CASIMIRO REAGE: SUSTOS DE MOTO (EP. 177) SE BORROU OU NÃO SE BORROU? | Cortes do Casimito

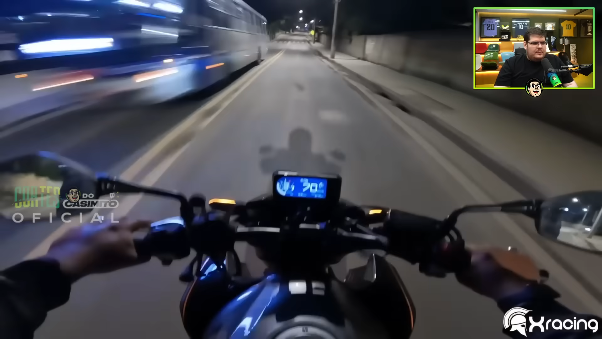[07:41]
Olha a pedra! Deixa pra p***, cara. A pedra fez no meu joelho. Eu não sei se a câmera filmou, chegar em casa eu vou dar uma olhada. Mano, a pedra veio no meu joelho, cara. Coisa buzão. Tá meio buzinho, hein? Porque eu acho que fizeram uma rua, sei lá o que diáspete fizeram ali, e tá cheio de... A areia tá descendo pra ver... Meu pai do céu.